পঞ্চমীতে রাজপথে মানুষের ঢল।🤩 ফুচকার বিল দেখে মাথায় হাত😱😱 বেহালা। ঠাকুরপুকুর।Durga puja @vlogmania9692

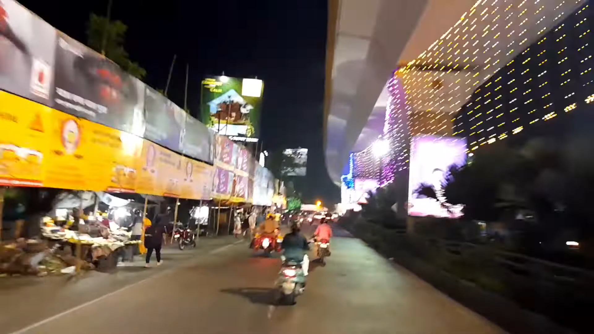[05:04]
রাস্তার দুদিকে হোর্ডিংস আর লাইট দেখতে দেখতে আমরা এগিয়ে চললাম পরবর্তী মণ্ডপের দিকে।